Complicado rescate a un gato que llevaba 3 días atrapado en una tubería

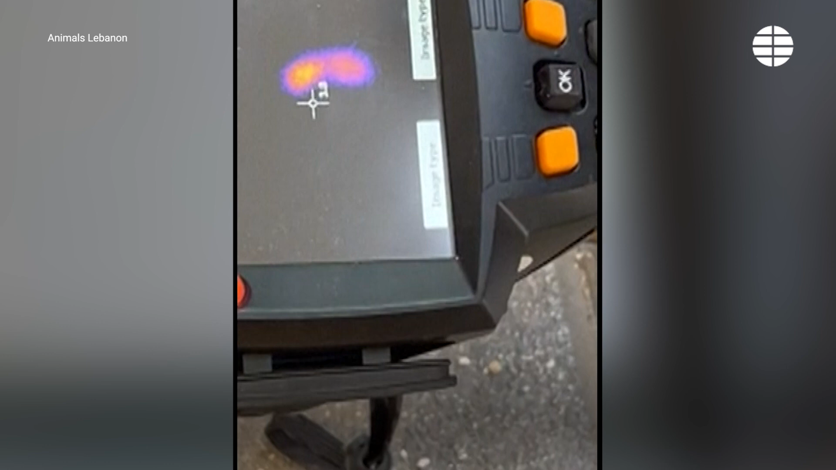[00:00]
يعني هي هي هون يا يلا يا حرام هون بدنا نكسر هون